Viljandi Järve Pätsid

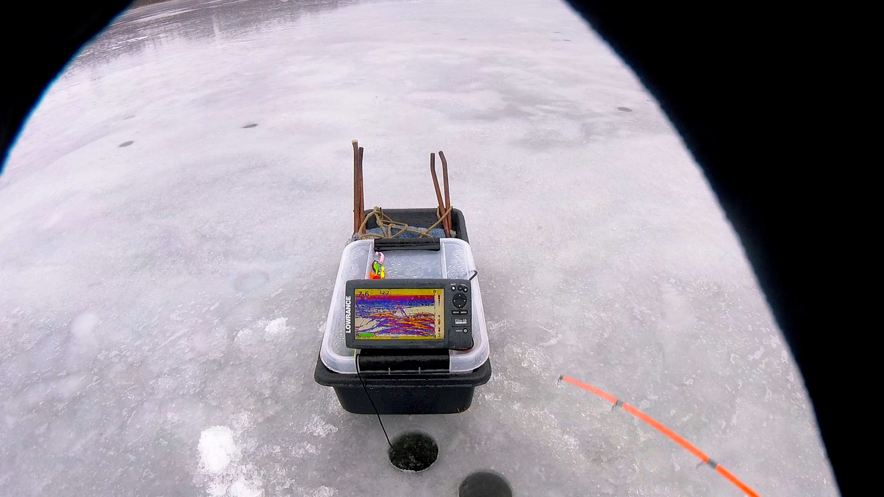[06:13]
Kus see parv nüüd kohale ilmus? Läheb minema.
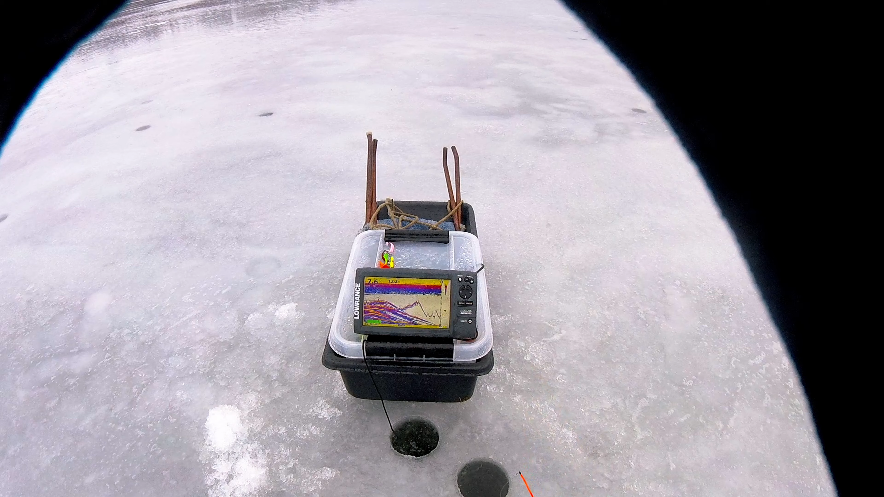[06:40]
Hoho. Võt, see oli kalaparv nüüd. Jälle suured olid. Ei käe lukku raisk. Kui sa raisk.
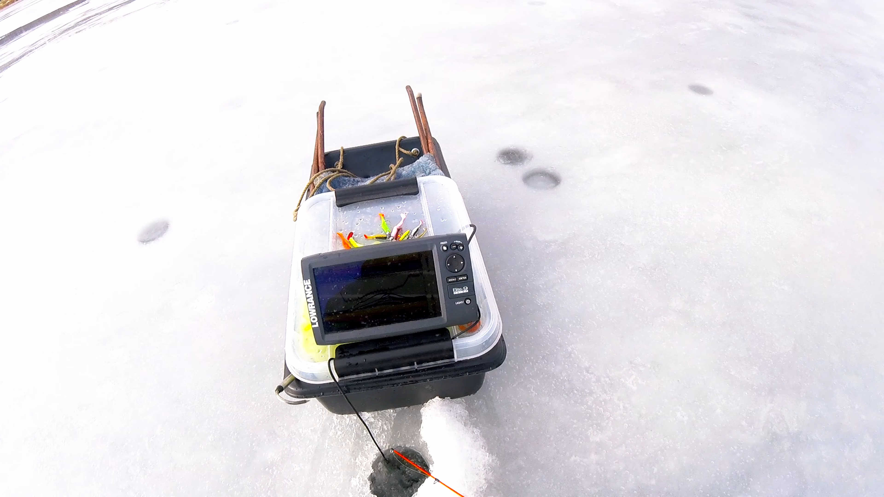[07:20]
Tule siia augu peale, siin on jälle parv all jälle.